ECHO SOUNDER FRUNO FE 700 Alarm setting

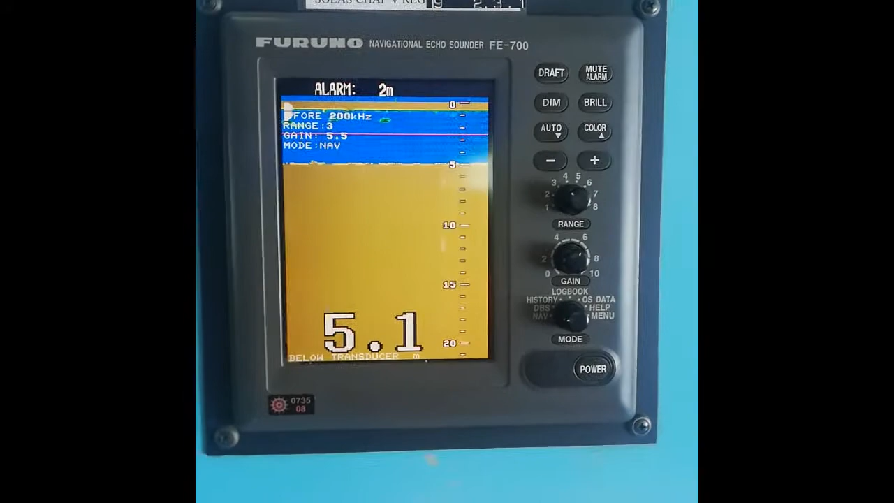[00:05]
hello friends this is your nautical guru once again with an informative video in today video I am going to explain you how to set alarm in eco sounder